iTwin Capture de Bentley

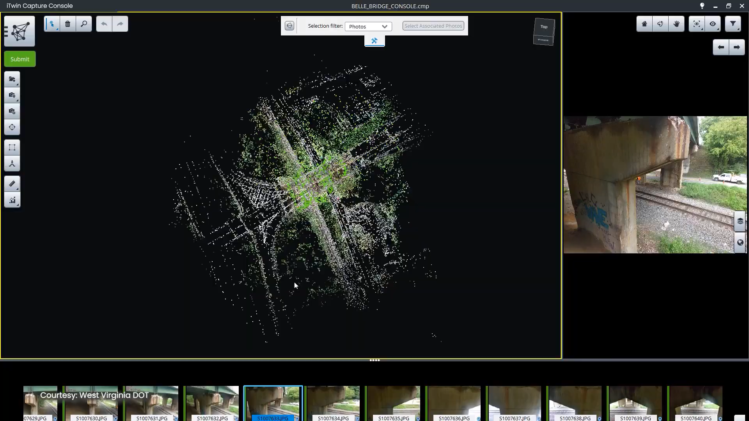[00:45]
drastically accelerate reconstruction time with unmatched tiling parallel
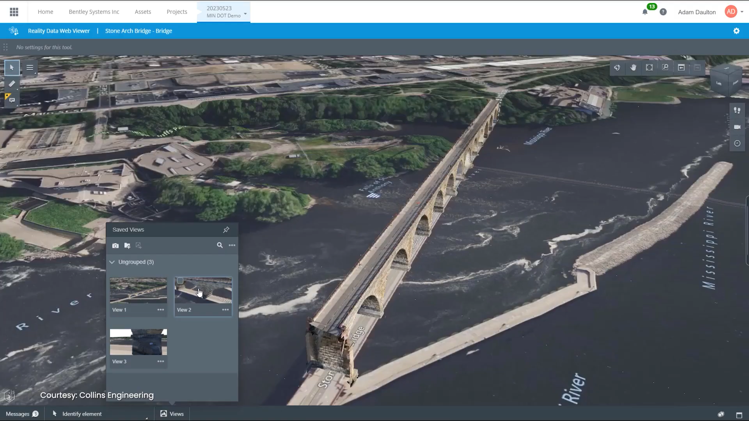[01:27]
be able to view the mesh in a web-based environment and all validation
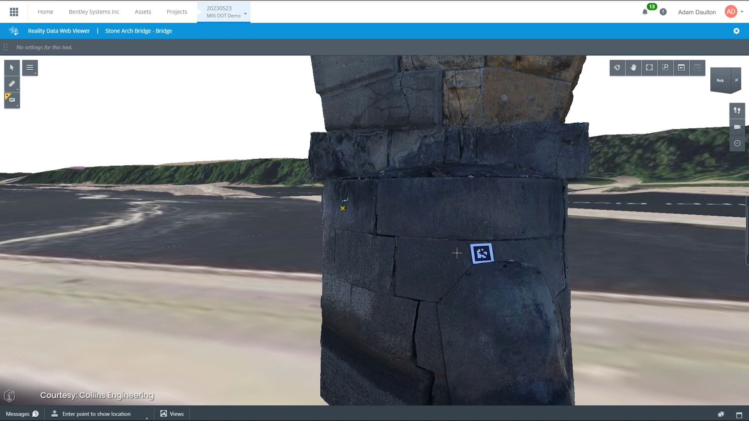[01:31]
and delivery aspects of a project can be handled using background maps and coordinates or distance measurement tools